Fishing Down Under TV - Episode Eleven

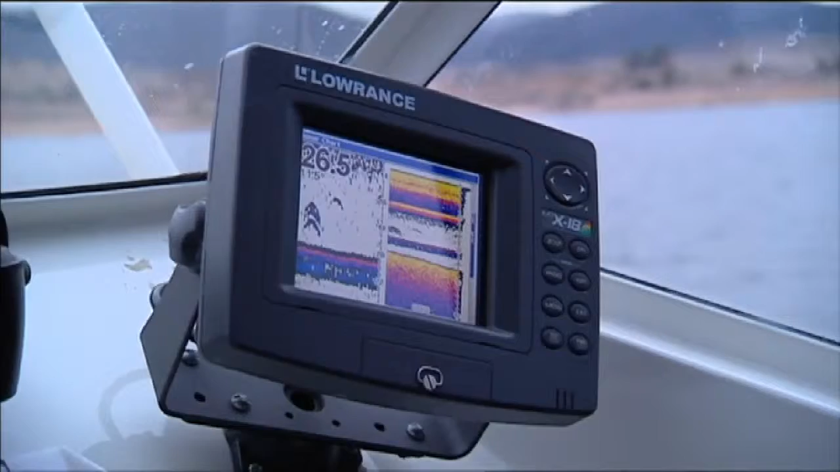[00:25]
layers where the trout often hang out especially in mid-winter and mid-summer.